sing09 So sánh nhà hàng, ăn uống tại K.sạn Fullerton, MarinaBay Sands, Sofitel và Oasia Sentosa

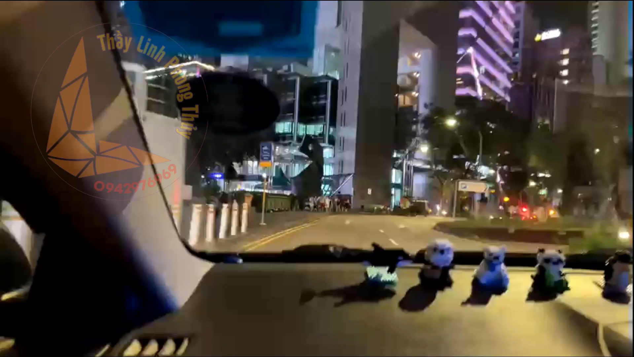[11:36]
và khi về thì nhà tôi bắt xe về thôi bắt xe về thì cũng như cho bạn ngắm một cảnh đoạn đường buổi tối ở Singapore
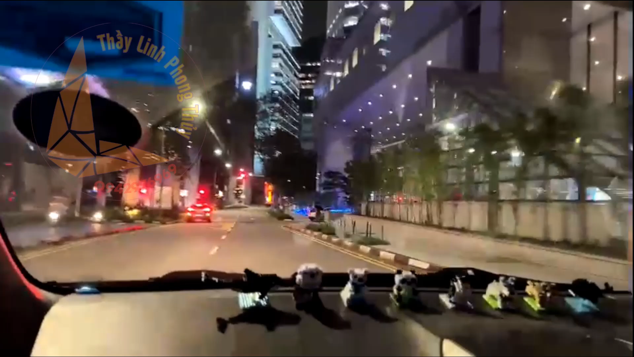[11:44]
ở đây người ta đi ngược so với Việt
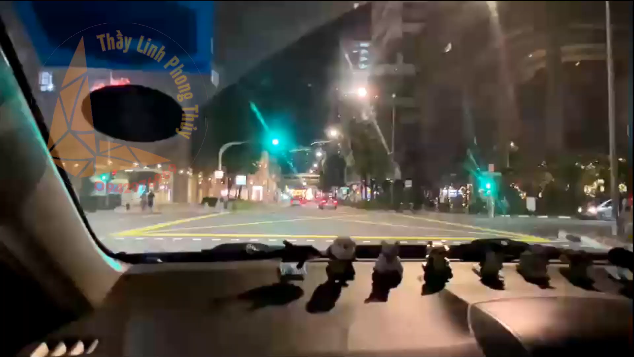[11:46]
Nam bên tay lại bên tay phải
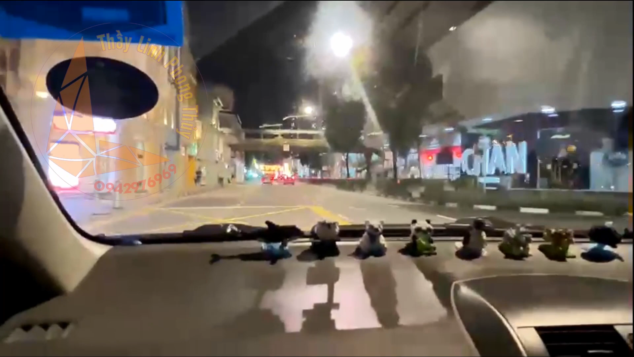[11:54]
đường phố thì cơ bản là sạch và thoáng không có tiếng còi
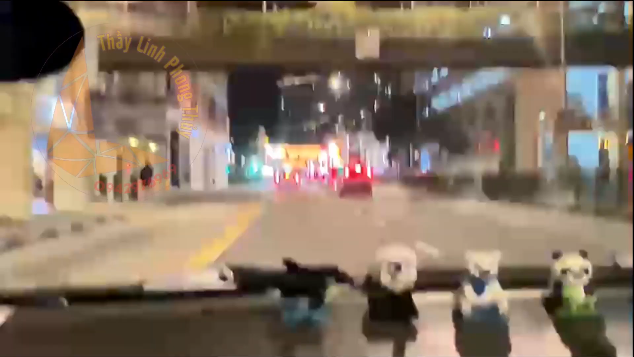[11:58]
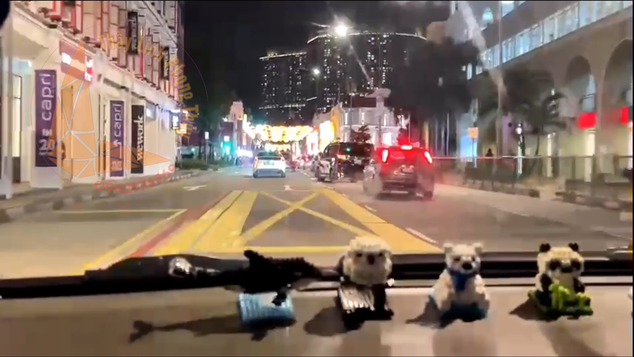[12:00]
và ở đây như có nói các bạn có điều ngoài không còi nữa thì họ rất
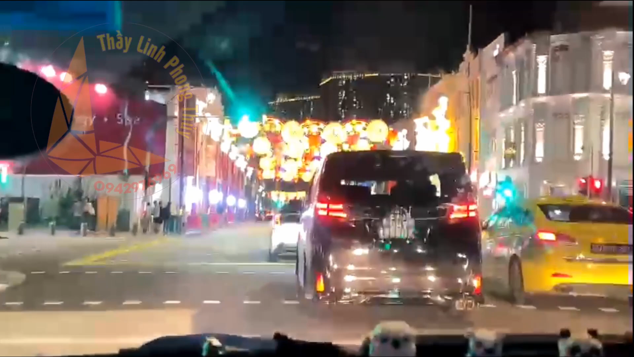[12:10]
nhiều người đi bộ có người đi bộ là họ dừng lại điều rất là hay
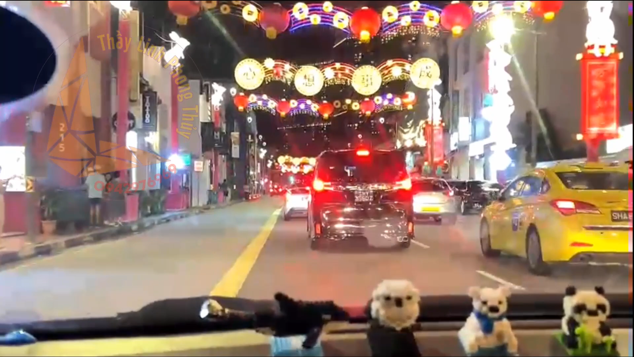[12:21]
đi một đoạn cách khoảng 1-2 cây thôi nên là cũng khá nhanh bên này thì người ta trang trí con thỏ chứ không phải con mèo